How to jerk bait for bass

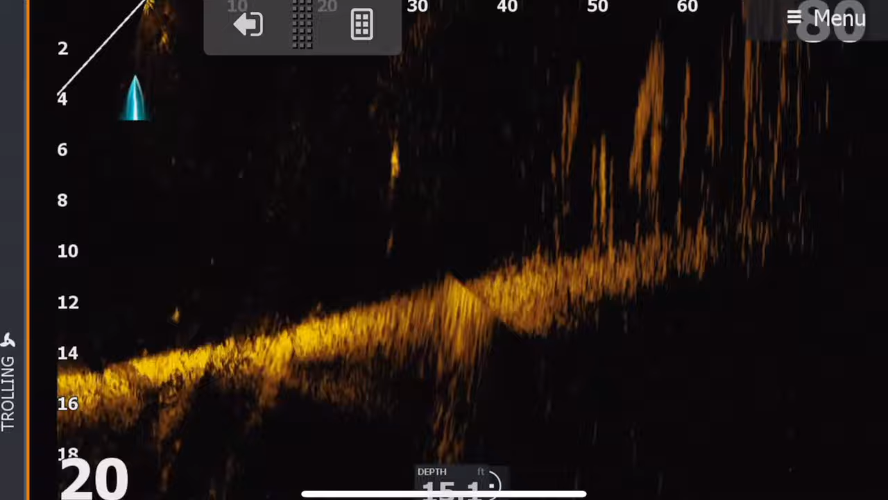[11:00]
Back. came out to look, but chickened off.
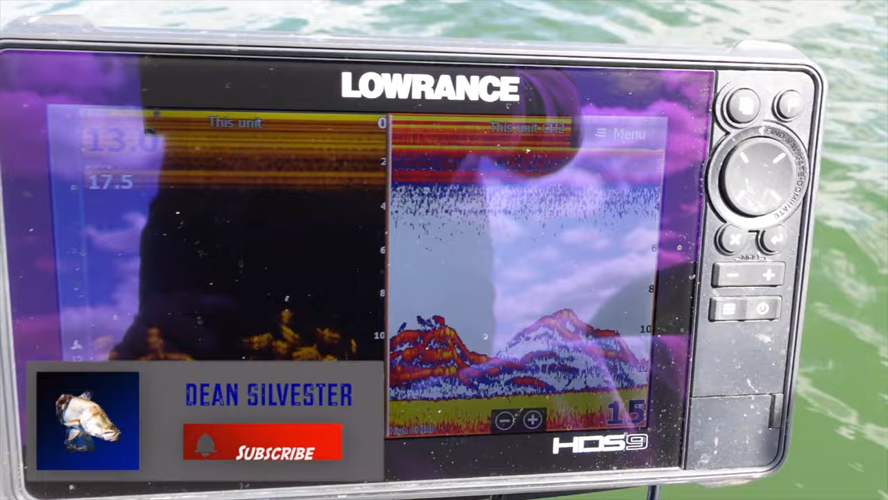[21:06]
Definitely not what I'm after, but they're super shallow.
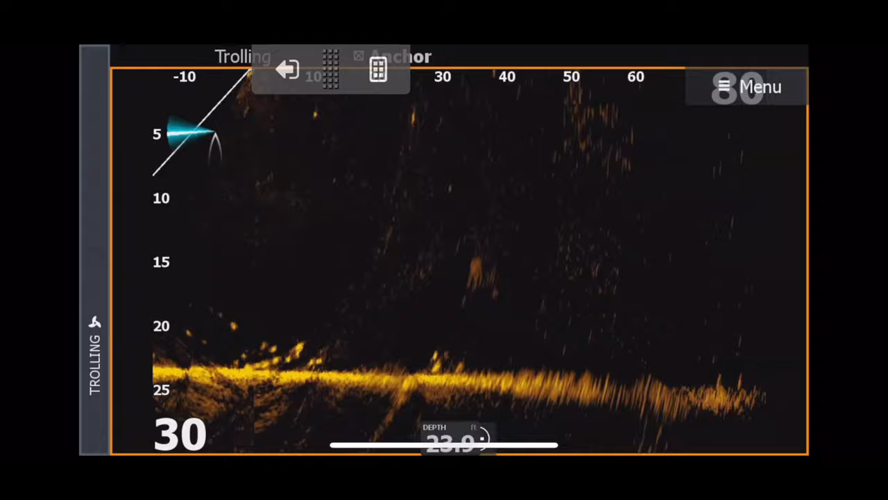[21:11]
And again, I'm gonna go find something else.
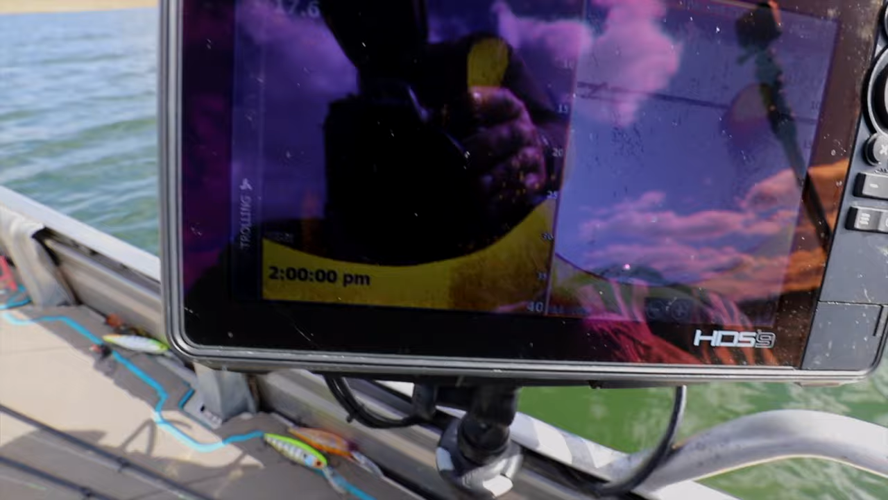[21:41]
It's tight as a little bunch under that bait ball, but obviously didn't get onto him.